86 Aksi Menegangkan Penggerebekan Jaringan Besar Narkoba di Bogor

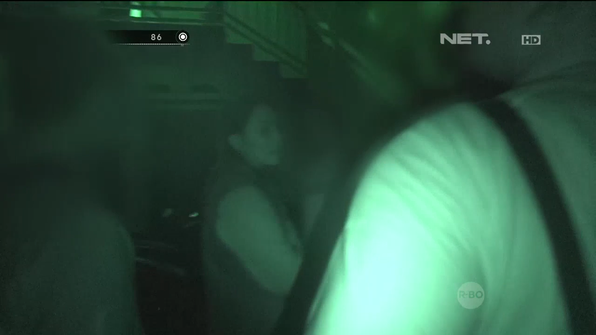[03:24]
Mereka bertangga dan dia tidak mau untuk mengatakan hal yang sesungguhnya.
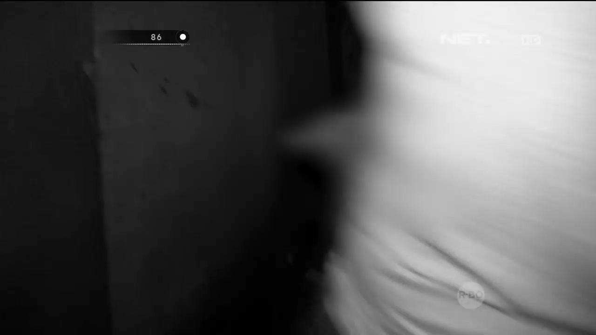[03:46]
Nah, salah satunya adalah ini, temannya dia.
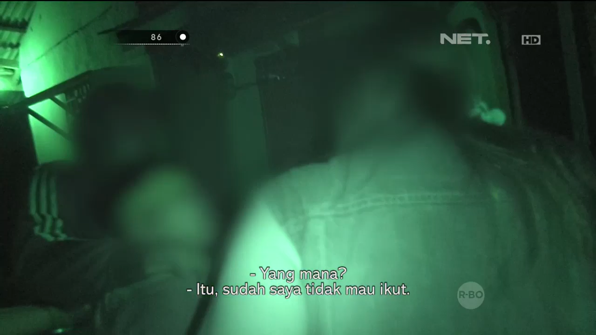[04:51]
Masih dengan perasaan ketakutan, dia tidak mau mengkhianati teman kecilnya. Dia mendorong kita untuk ke suatu ke tempat titik dan dapatlah kita posisi yang kedua.
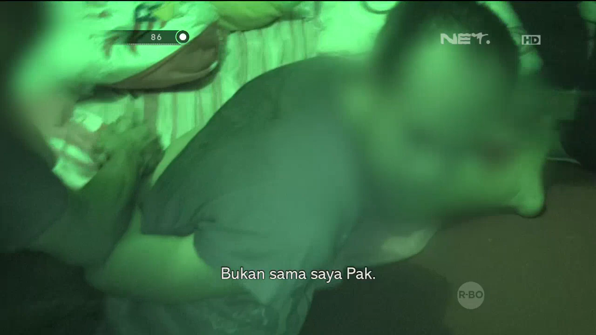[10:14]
Bukan sama saya, Pak. Di mana? Bukan sama saya. Di mana? Sama siapa? Bukan sama siapa? Sekolah. Hah? Gudang Sukabumi di mana itu, Pak?